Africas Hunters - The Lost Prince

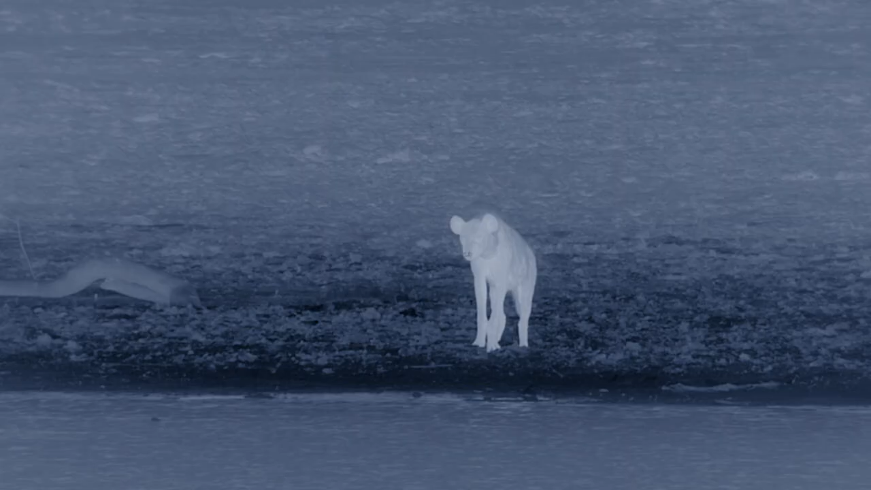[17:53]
Darkness isn't a time for sleeping. Lions are out hunting. They've ambushed a buffalo on the far side of the river. Mizumu can smell food, but he can't reach it, and it's too risky to attempt to scavenge alone.
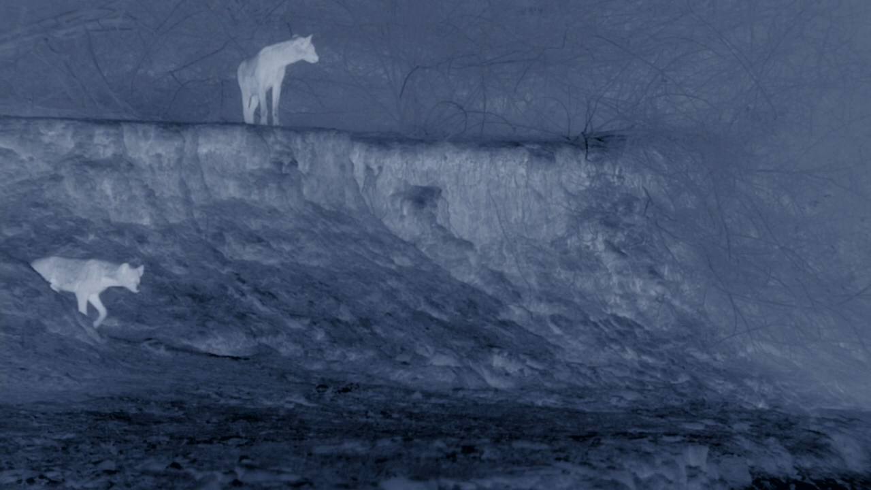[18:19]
But other hopefuls arrive on the opposite bank. A pair of unknown hyenas.
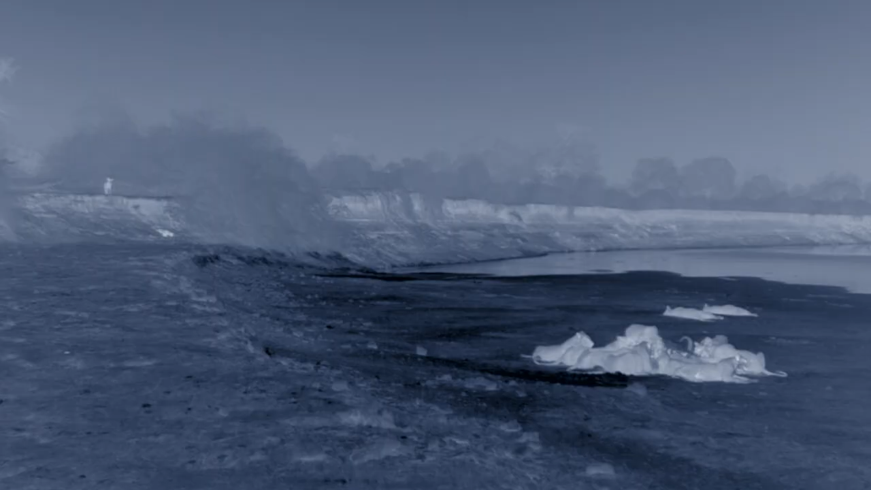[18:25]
Together, they have the courage to move a little closer.
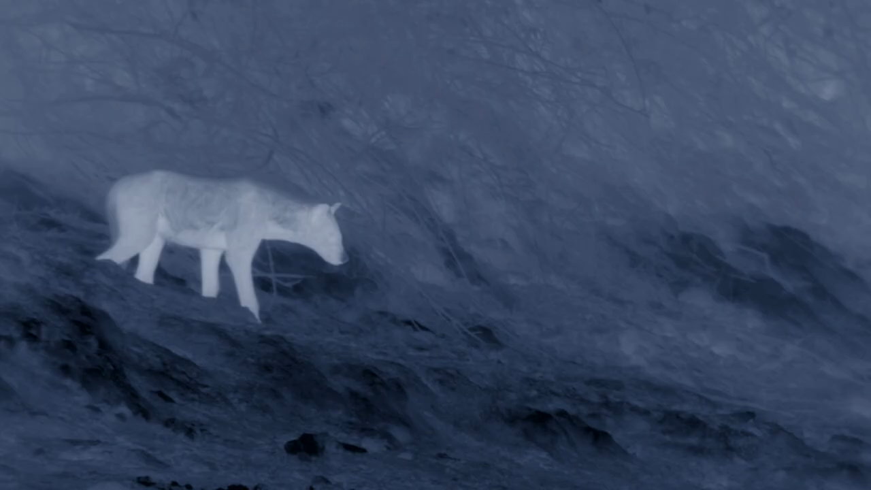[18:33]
But without their clan, they don't dare risk a steal.
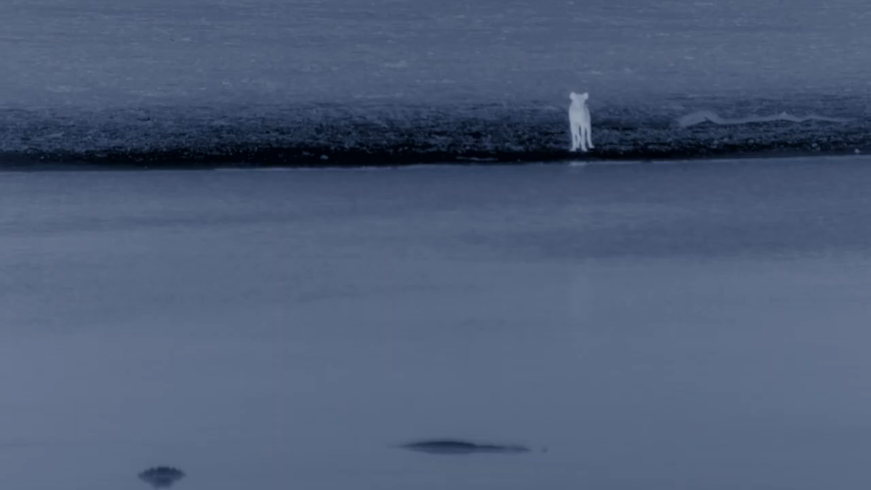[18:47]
The strangers are an intriguing sight for Mizumu. Proof that another clan lives nearby. If only he could get to them. It's a lean night for the hyenas.
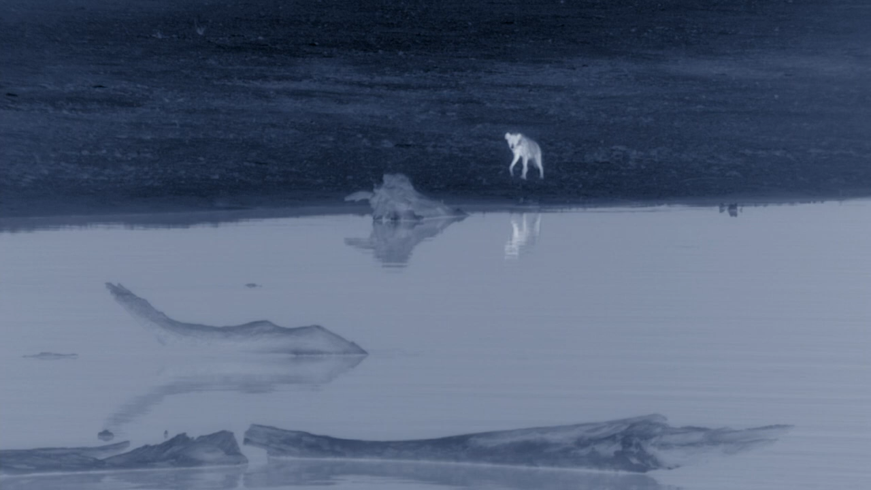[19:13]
But other predators aren't going hungry.
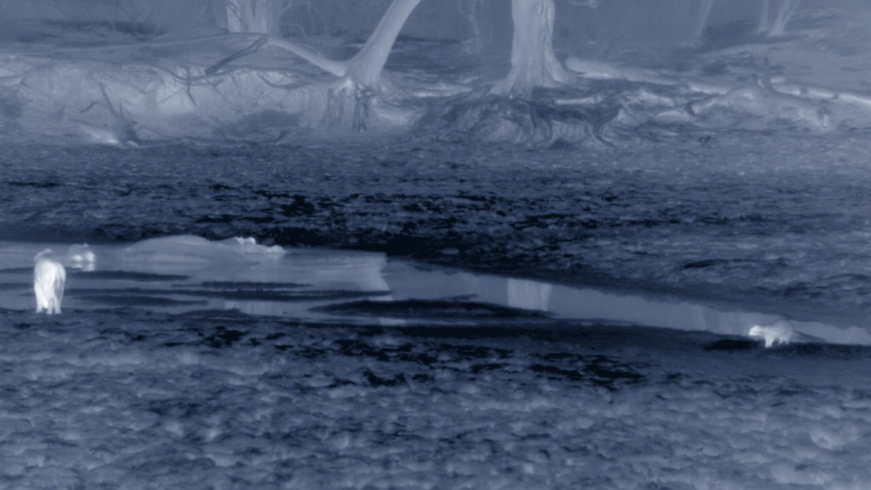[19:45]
The best he can do is copy a mongoose, who's out hunting for frogs at the lagoon.
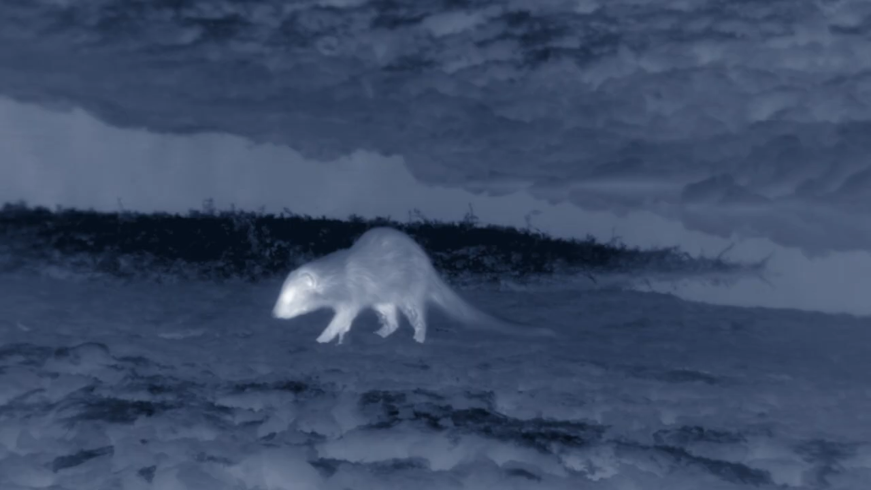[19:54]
With dextrous paws, it can tease them out of the mud.
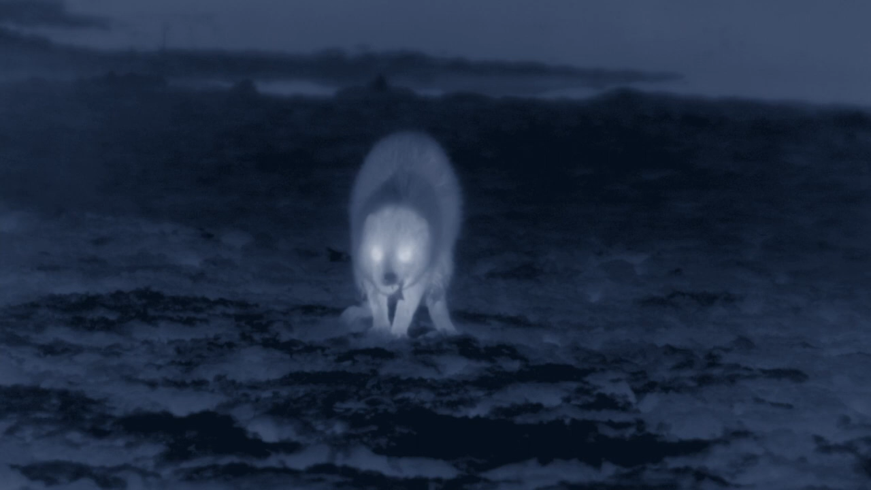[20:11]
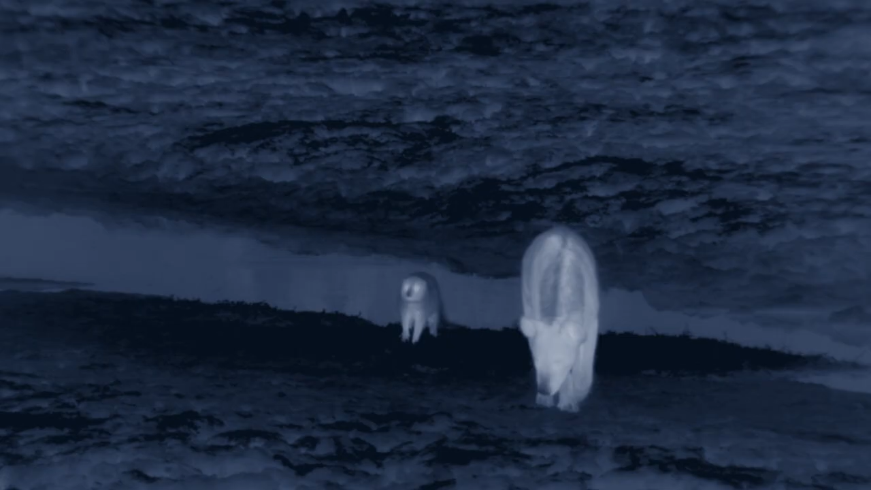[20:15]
Mizumu tries the same trick, but he's heavy-footed.
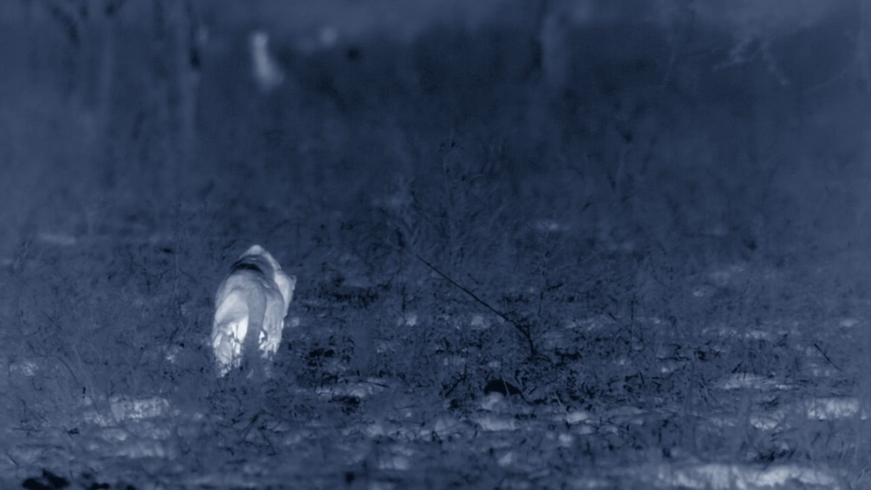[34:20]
He can also hear the slightest movement. With soft, padded paws, he moves silently.
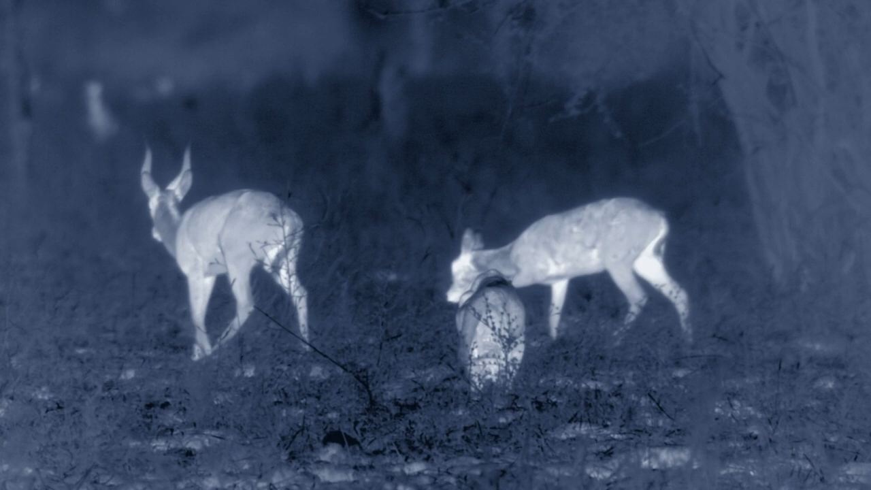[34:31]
Stealth is his deadliest tactic. And with his injured paw, he needs to get even closer than usual to strike.
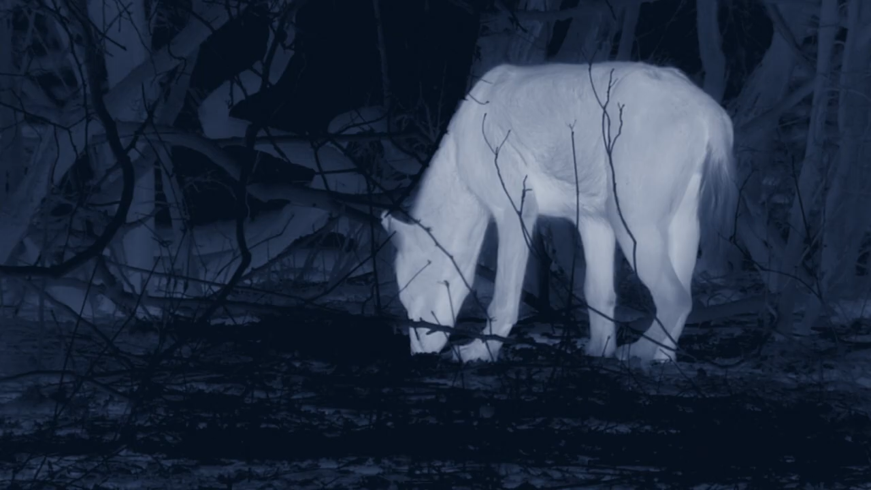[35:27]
On his own, Mizumu can't catch Puku either. And now, he's potential prey.